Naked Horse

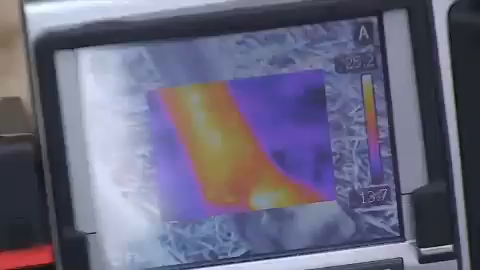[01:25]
So to be able to use something like this, you really need to have a professional to operate it for you,